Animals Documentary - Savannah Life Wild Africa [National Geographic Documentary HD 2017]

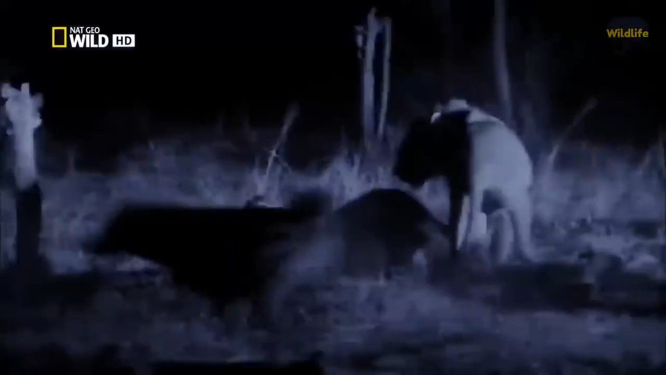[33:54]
Against this clan of 22, it's hardly a fair fight.
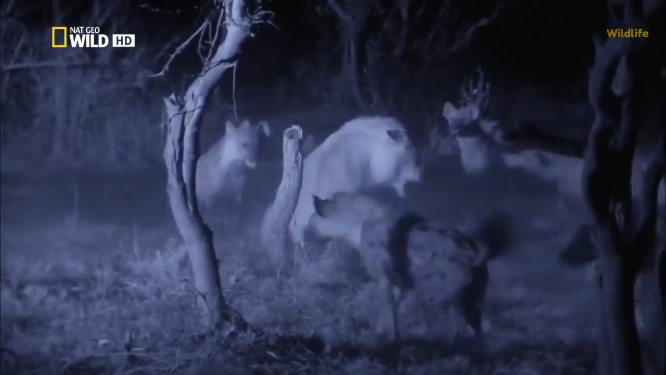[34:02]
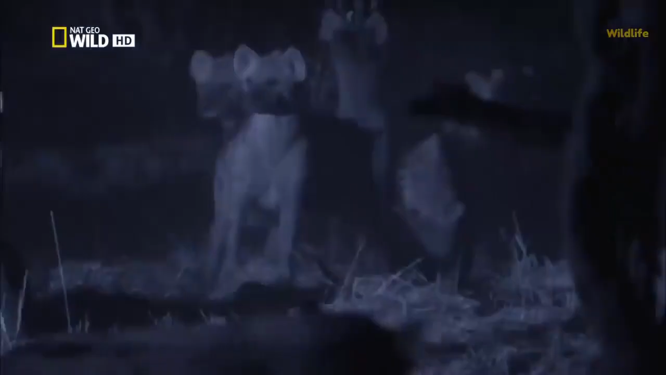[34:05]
He's surrounded. This many hyenas can rip a youngin into shreds.
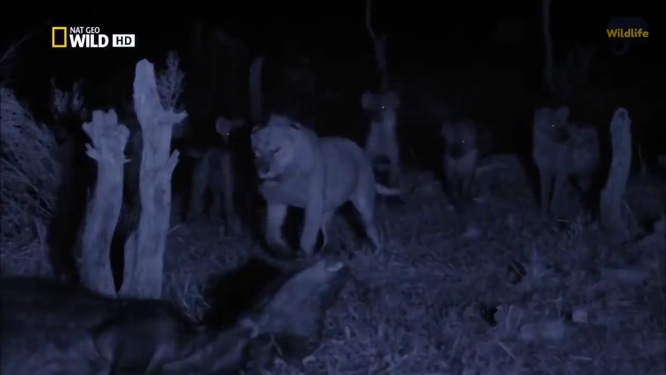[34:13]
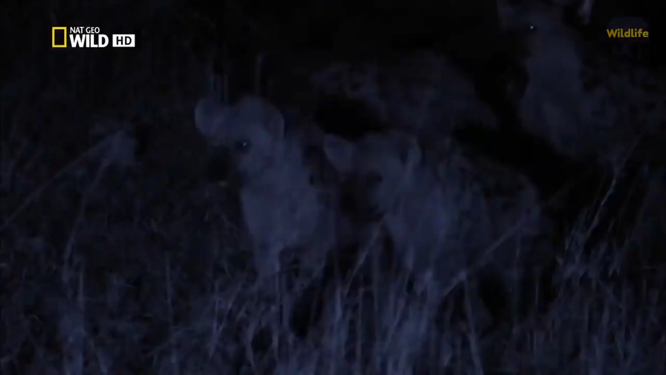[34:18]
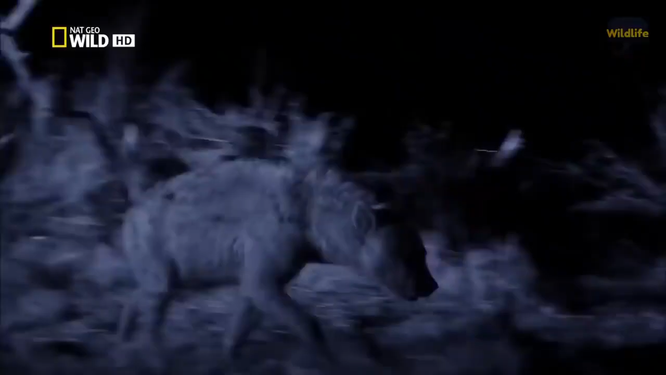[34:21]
The lions retreat to their kill as the clan closes in. After hunting this buffalo for 18 hours, the nomad lions aren't giving up their kill.
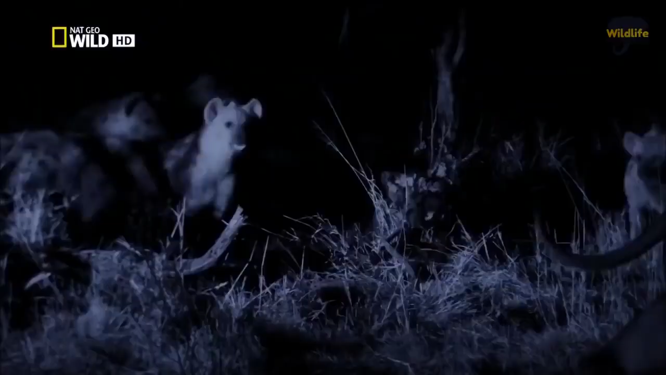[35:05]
But at dawn comes the real challenge. Even the hyenas are scared.